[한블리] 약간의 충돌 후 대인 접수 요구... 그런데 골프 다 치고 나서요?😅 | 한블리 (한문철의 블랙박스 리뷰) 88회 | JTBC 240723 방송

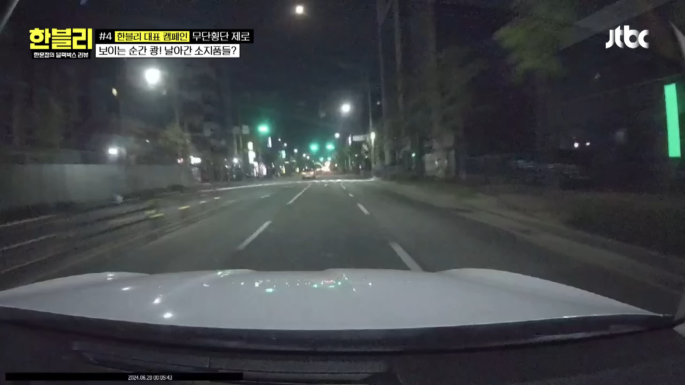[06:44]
밤이야, 밤. 12시 좀 넘었어요, 밤 12시 좀 넘었는데. 아, 막 이런 거 너무 무서워. 속도도 안 빨라. 안 빨라. 어디? 응, 너무... 아, 나온다. 아, 진짜로. 어떡해. 어떡해. 잘 안지러워.